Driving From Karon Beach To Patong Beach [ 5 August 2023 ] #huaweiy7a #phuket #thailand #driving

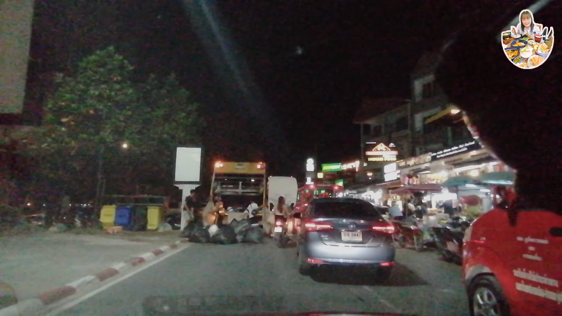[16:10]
บายใจแล้วก็มีที่จอดรถแน่นอนเยอะปินจะพาไป
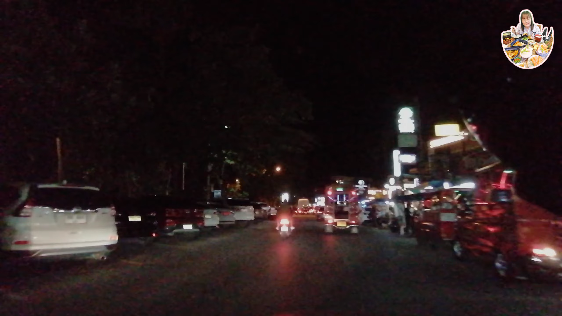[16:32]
จริงๆ มันไม่น่าจะได้จอดได้กันขวามือต้องจอดซ้ายมือทุกคนเห็นไหมที่เขาจอดซ้ายมือกัน
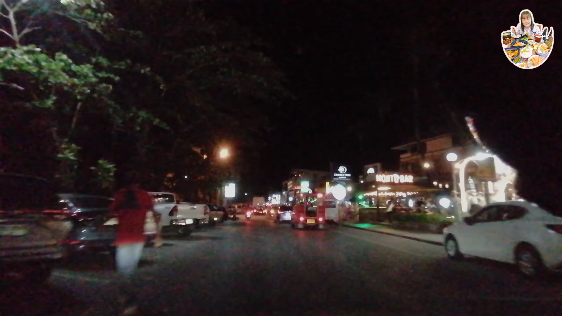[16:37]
แล้วก็ขวามือมีลดจอด โกข้อมือเคล Brainติดไปก็ trophy แต่ทำไมเขาจอดได้ ไม่รู้ทั้งๆ ที่มันเป็นขาวแดง
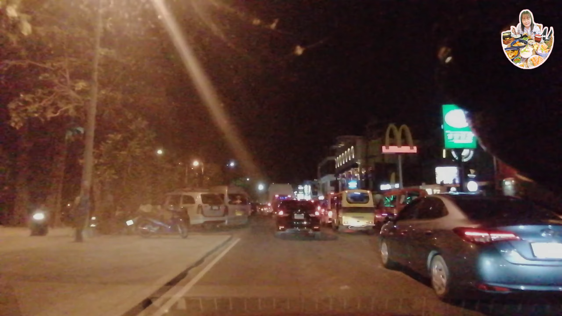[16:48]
ซ้ายมือ grateกทำที่จอด approximation แต่
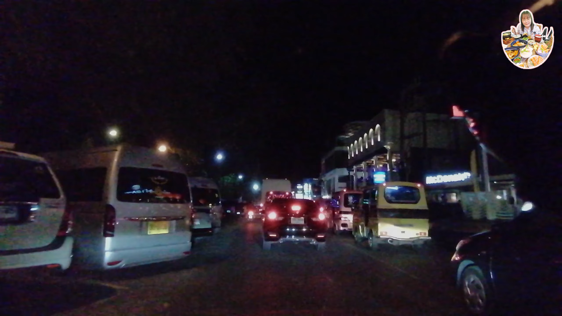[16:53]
ไม่ว่าง ทุกคนลองดูไม่ว่าง ไม่รู้ว่าเค้ามาเที่ยว เค้ามาจอดแท่ ทุกคนแต่นัวมาทีไล่ มันไม่เคยว่าง  Laval ทุกคนจริง อ่ะ ฟุกพวกมากวันนี้ ดวงดีสุด สุด ๆ อะไรอย่างไรนะك่าวจ่อได้and thenน่ะมันก็ไม่ใช่ปัญหาสำหรับเราใช่ไหม  todosเพราะปินบอกทุกคนแล้วว่า เรามีที่จอดรถเดี๋ยวปินพาไป เดี๋ยวปินพาไปทุกคน буд estROplat?
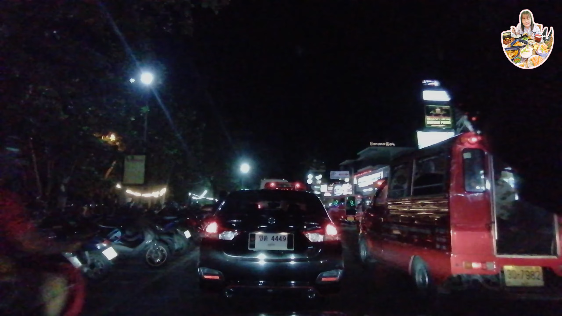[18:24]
ที่เรามาหน้าหาดป่าตอง รสติดๆ ใช้เวลาเป็นขีนาทีแล้วเนี่ย 10 นาทีถึงหรือยังยังไม่ผ่านปากซอยบางลาเลยทุกคน ดูดิ ยอมจริงๆเลยนะ สายป่าตองมันก็ขนาด One Way ด้วยนะทุกคน เนี่ย ไปกระดึบๆ ไป